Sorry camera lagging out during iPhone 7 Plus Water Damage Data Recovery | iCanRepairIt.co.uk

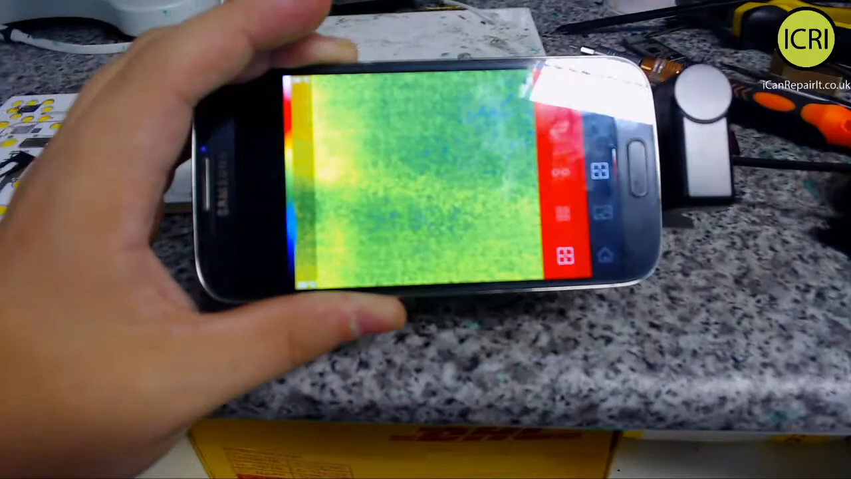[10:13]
So, you can just about make out the ball.
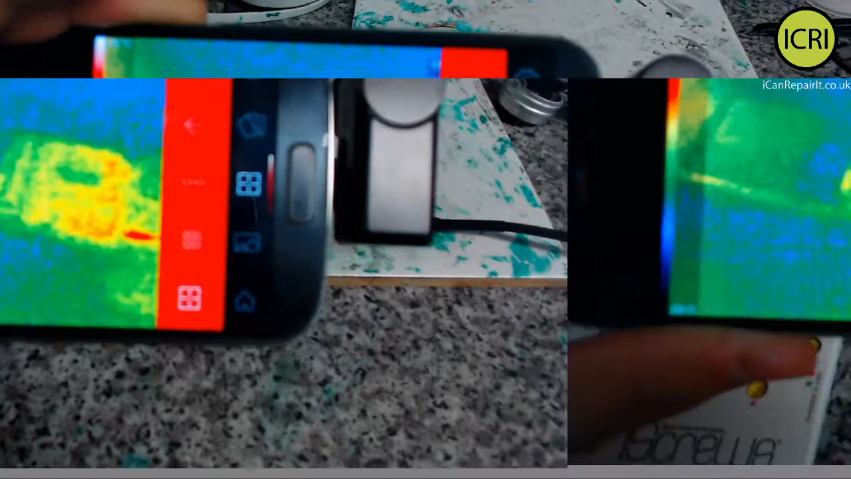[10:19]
So, I will try and get this.
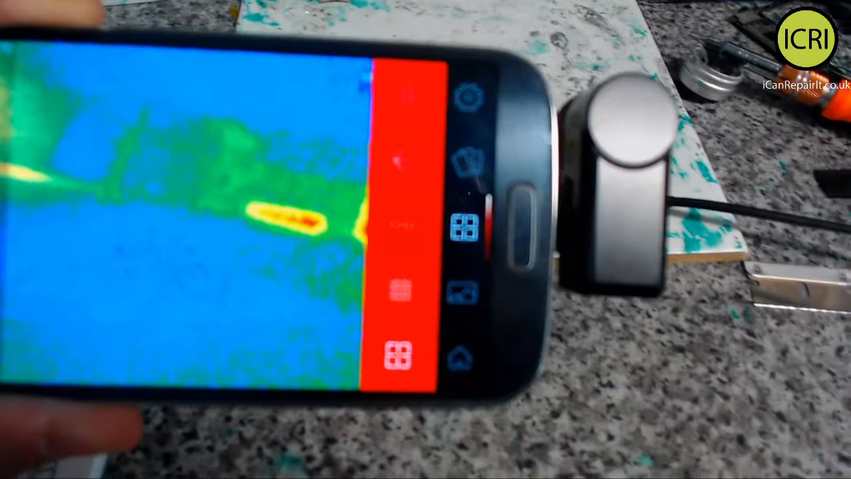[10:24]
If you've got bright spots, but that's reflective heat.
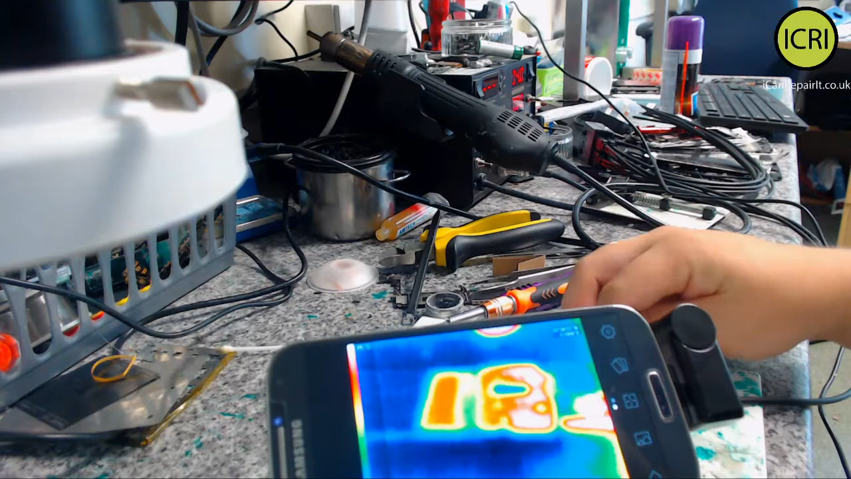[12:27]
So here we can kind of make out, this is the SIM tray.
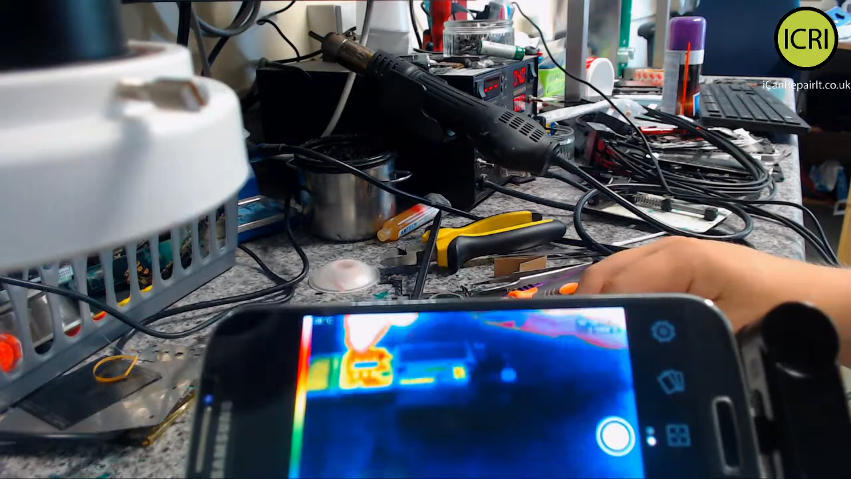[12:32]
But I can't really win with this. I need to try and record this video. So you've got the SIM tray here, then this is reflective here, and this is reflective copper here.
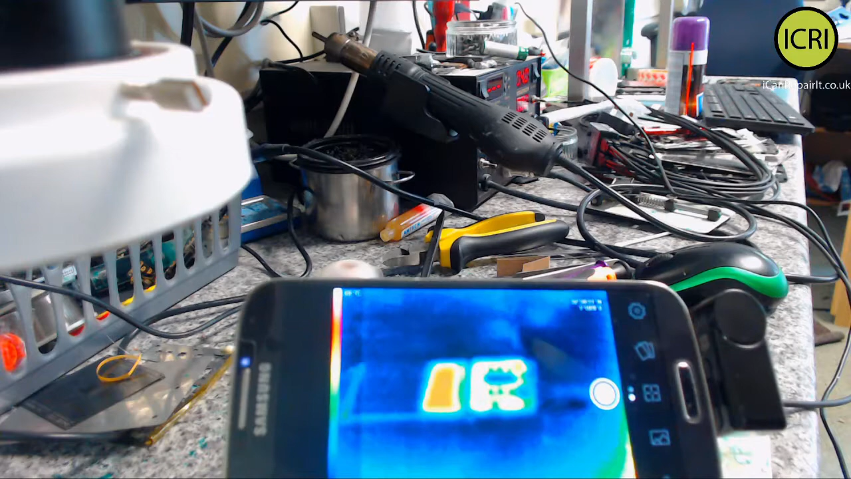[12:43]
So I'm going to turn it on. If we can try and find the rough area, there's two ways I can do this. I can try and find the rough area of where all the heat is,
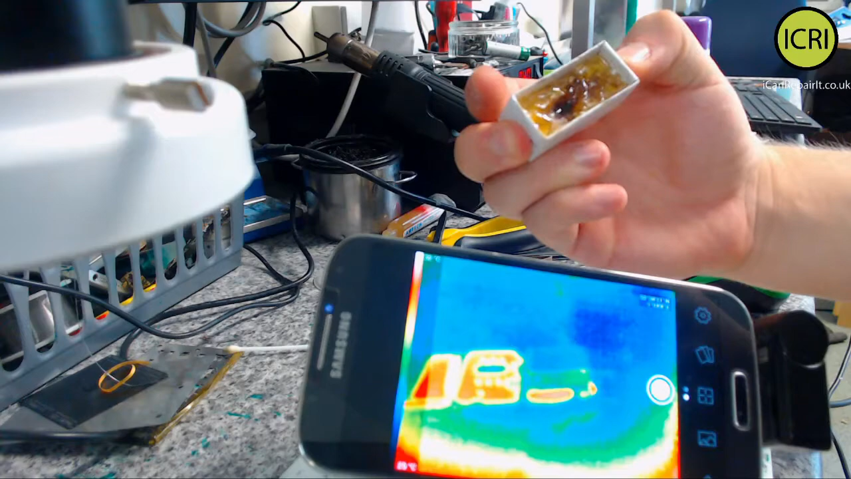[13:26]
It's like hard, but then it kind of smokes out the board. I can show you that another time if you don't already know what that is.
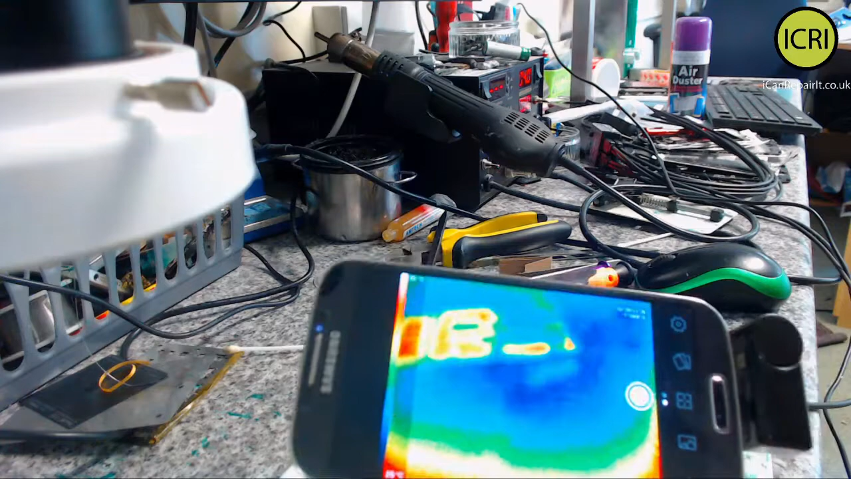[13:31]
But if you can kind of see that, what we're going to do
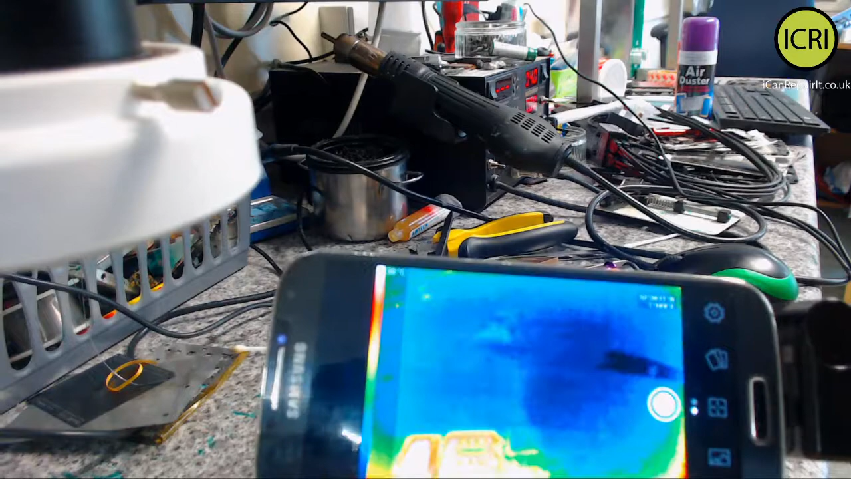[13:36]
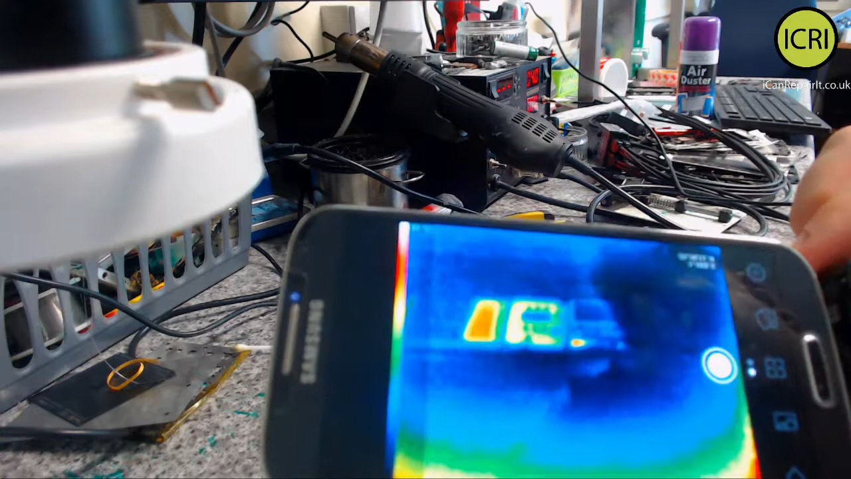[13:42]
kind of focusing. Let's flick the switch on and see what is getting hot.
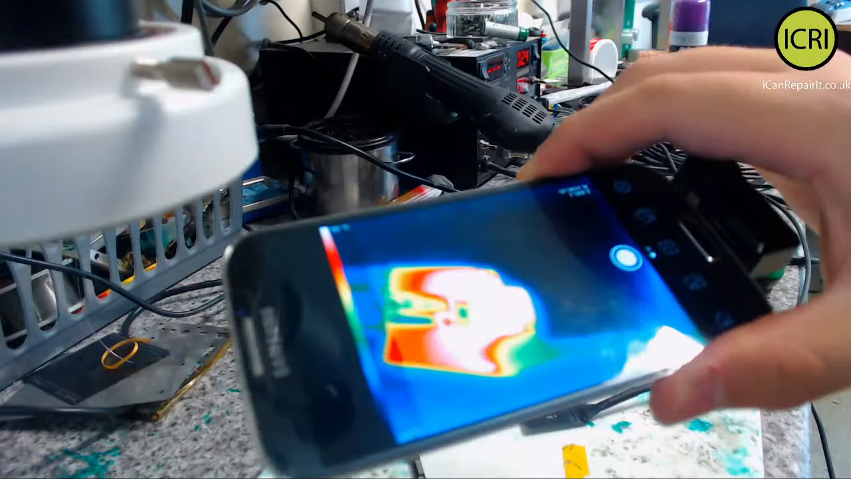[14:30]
So if I show you that there, it's pretty much showing that whole bottom section is the bit that's getting hot now.
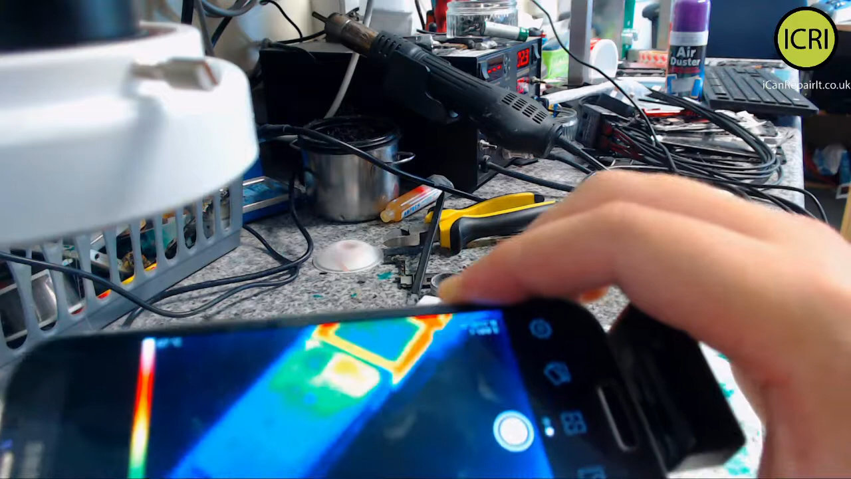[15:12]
So that is getting warmer for our boards.